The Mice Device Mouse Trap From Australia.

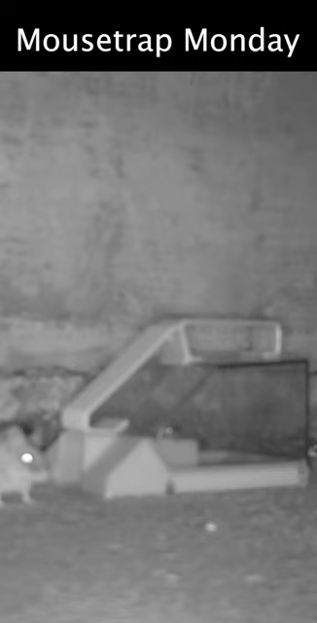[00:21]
Let's go see if this works as well on wild mice in the barn. The mice device mousetrap from Australia works. We got two mice in there. We set it up in the barn, they went in to get the bait and got caught.